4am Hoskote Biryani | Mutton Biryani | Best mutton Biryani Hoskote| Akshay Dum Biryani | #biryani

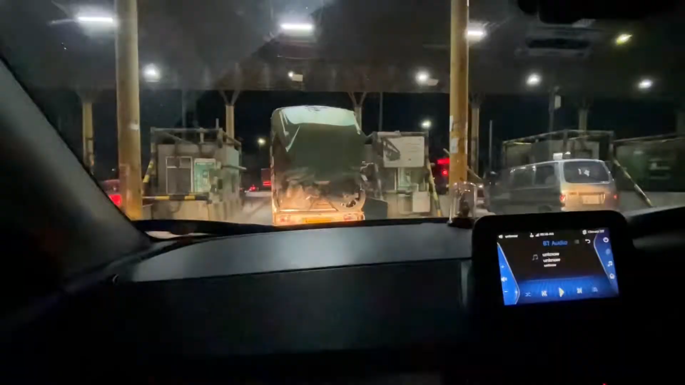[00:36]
this is how you are let's go let's go You can use the service road that will be the same
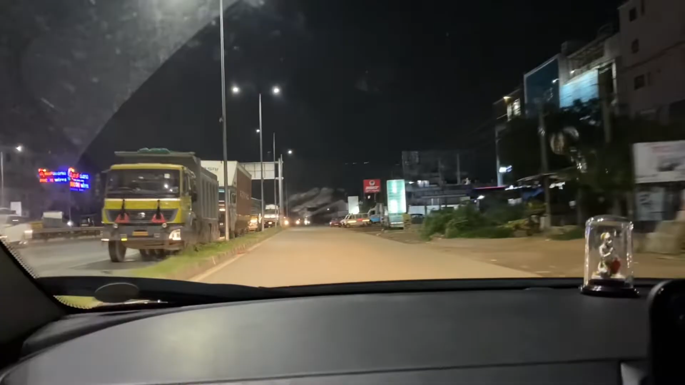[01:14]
I do not expect a murder lila hood gear was the pregnant women's We have to go to the parking side of the road.
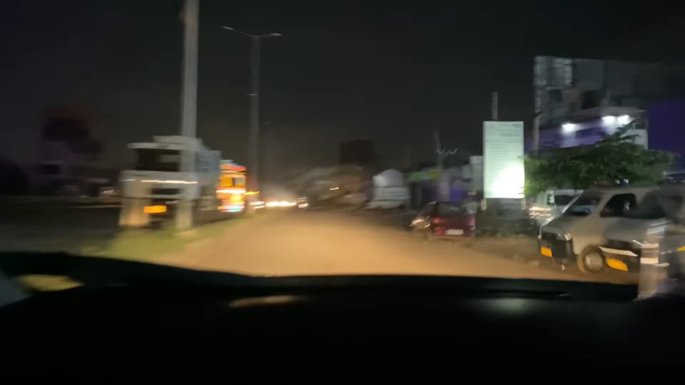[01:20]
We have to go to the toll pass. This is the service road.
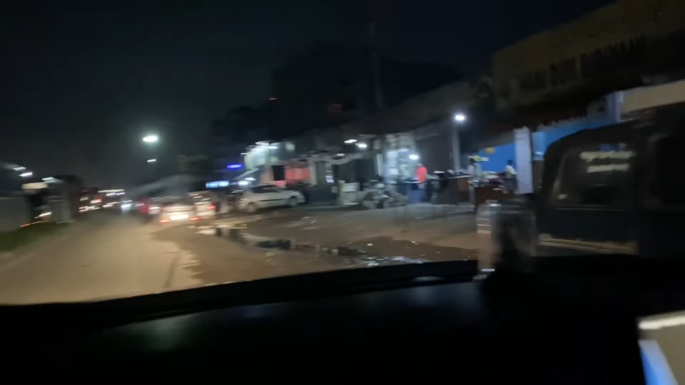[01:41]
We have to go to the car park. This is Akshay biryani.